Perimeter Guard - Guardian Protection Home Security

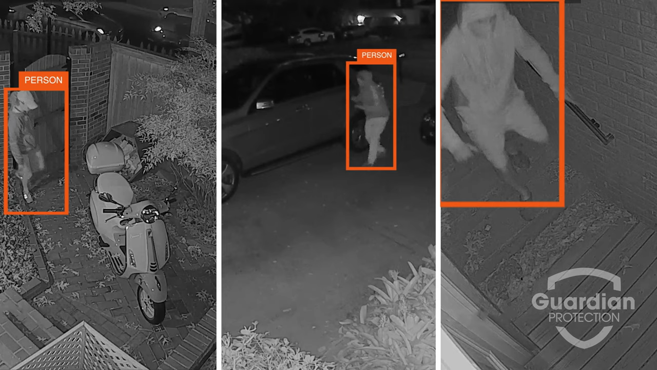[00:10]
Guardian Protection's cameras detect people entering your property and can help deter unwanted visitors. PerimeterGuard uses our industry-leading video analytics to stop intruders in their tracks.
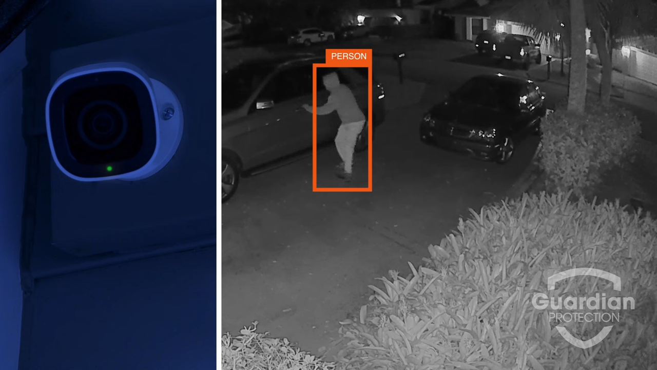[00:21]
If your Guardian Protection camera detects unexpected visitors, it sounds an alert and flashes an LED light to ward off trespassers.